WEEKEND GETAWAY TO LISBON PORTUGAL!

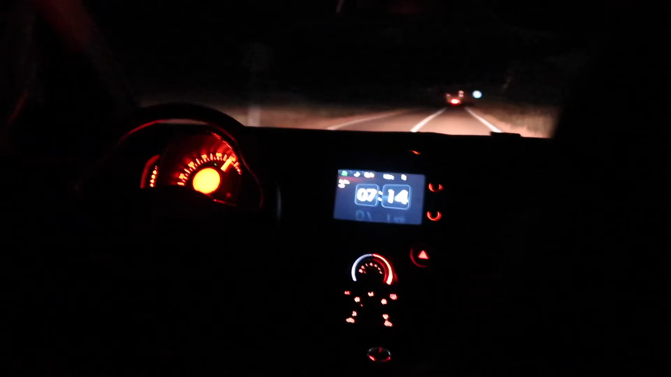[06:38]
So tip, gas stations are not open 24/7 here.
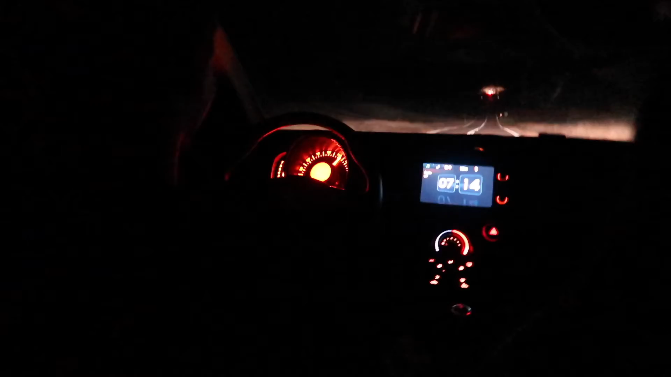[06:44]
And if you run out of gas, just stay parked in front of a gas station. And at 7 a.m., they'll open up. So now Scott's driving wild, wants to get home quickly.